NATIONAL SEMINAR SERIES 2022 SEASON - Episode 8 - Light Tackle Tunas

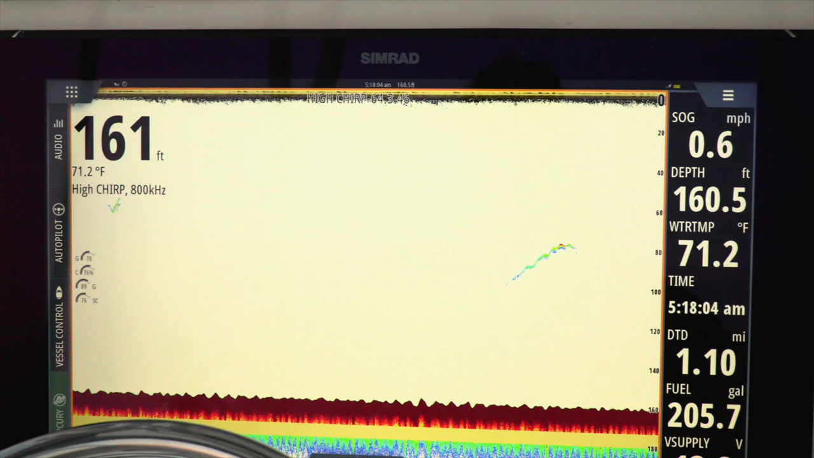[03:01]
On screen: water 71.2°F, speed 0.6 mph
are you looking for anything in particular on the sonar is this you're looking for the sand
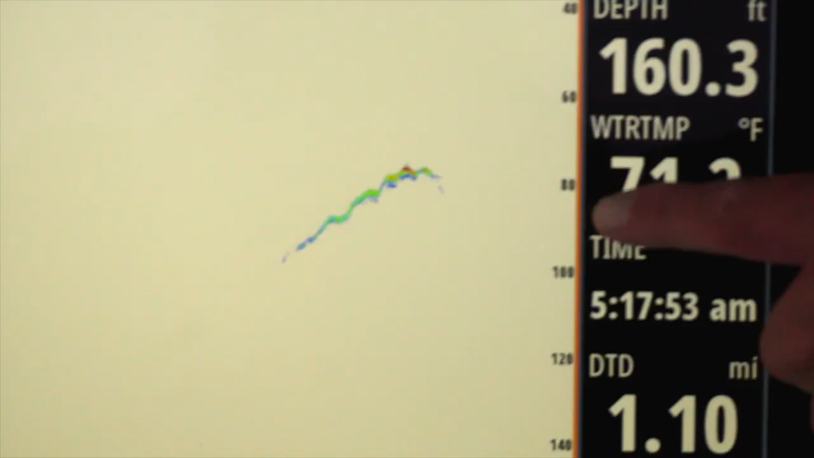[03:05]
On screen: depth 160.3 ft
eel hatch what's going to tell you
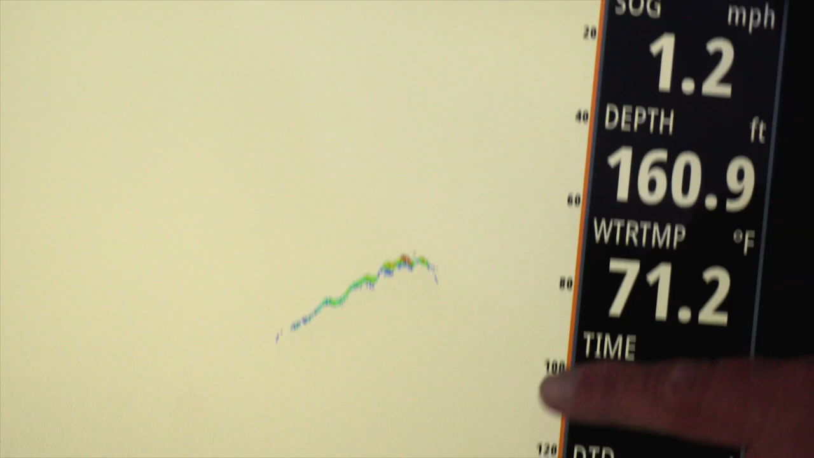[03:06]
On screen: depth 160.9 ft, water 71.2°F, speed 1.2 mph
hey this is looking good we're going to go ahead we're going to get set up in here and we'll start doing the routine to try to get these fish on you know typical tactics
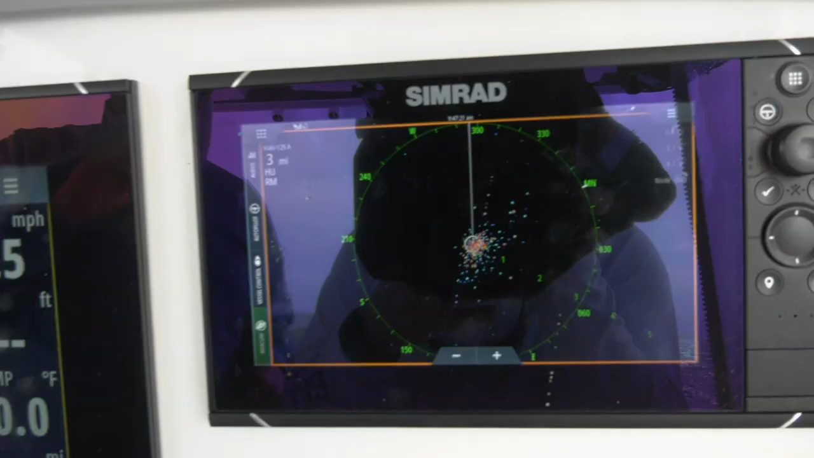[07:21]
you can mark them most of the time all right um and
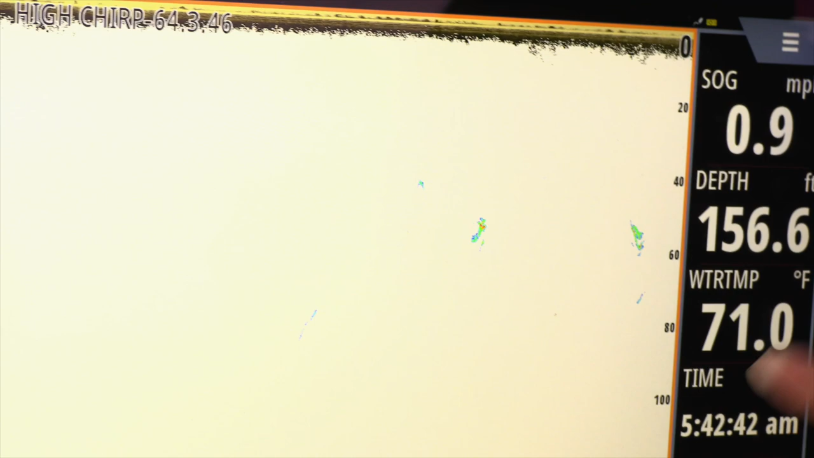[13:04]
On screen: water 71.0°F
definitely uh marking fish because i mean if you're not marking them you just fishing in the ocean you know um pumping your arms right you know getting a good workout in so